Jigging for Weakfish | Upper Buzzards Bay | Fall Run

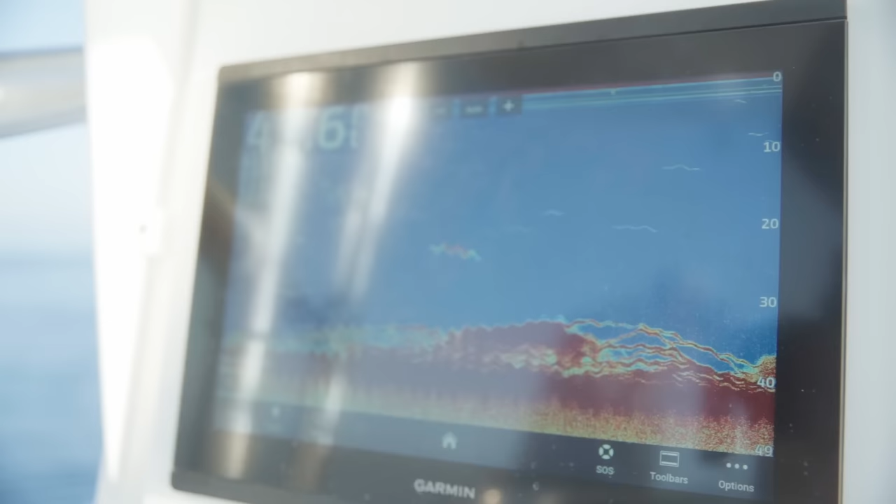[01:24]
And so what's going on here is there's a school of weakfish sort of roving around under the topwater bluefish and stripers. Now, we've learned that they're eating sand eels,
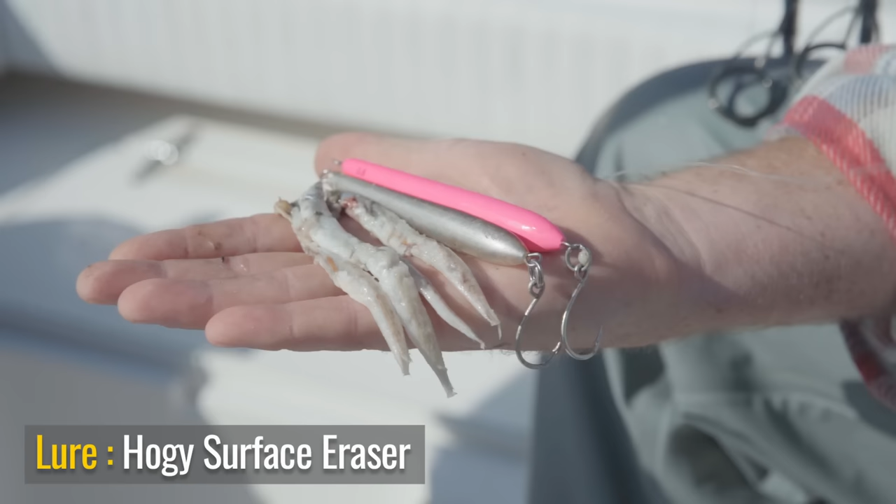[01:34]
and so we sort of geared everything to look like sand eels. And so what we're doing now, the technical approach, is just idling along, working the perimeters of these birds using both the fish finder and the side scan,
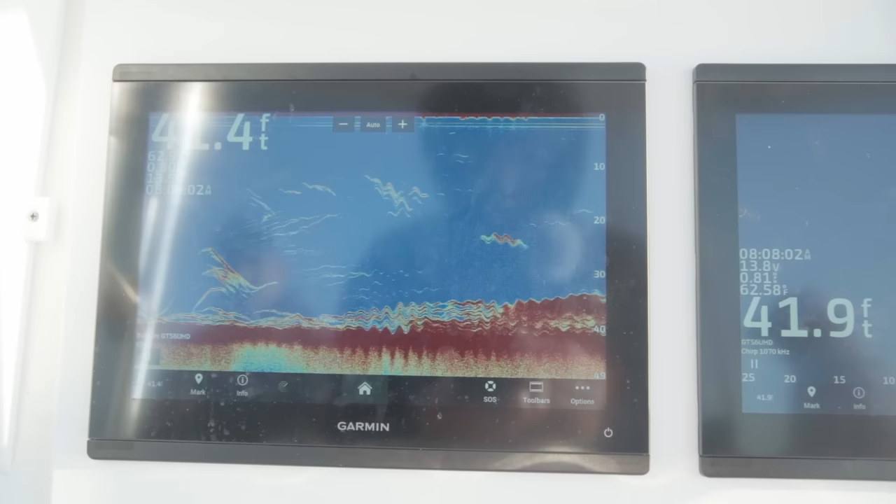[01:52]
the downscope versus side scan, to locate the fish. Once we find them, we're gonna stop, drop, and jig.
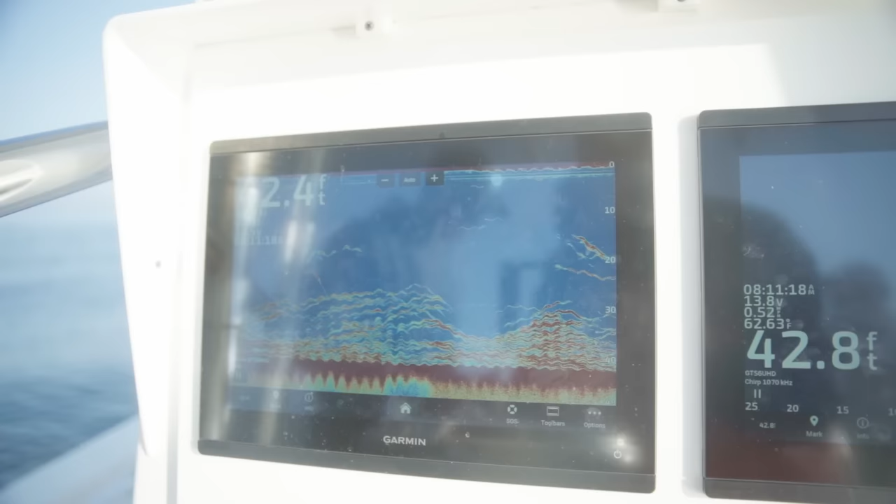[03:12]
Still over the fish on the fish finder. Twitch, twitch, twitch.